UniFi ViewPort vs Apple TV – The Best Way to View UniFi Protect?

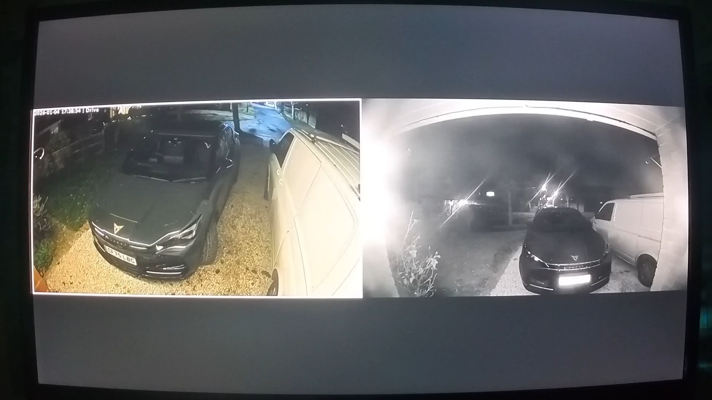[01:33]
So Apple TV is definitely more capable than the viewport but I need to be clear the Apple TV app is a cut down version of Unified Protect. What you do get is the key stuff that matters for a TV experience.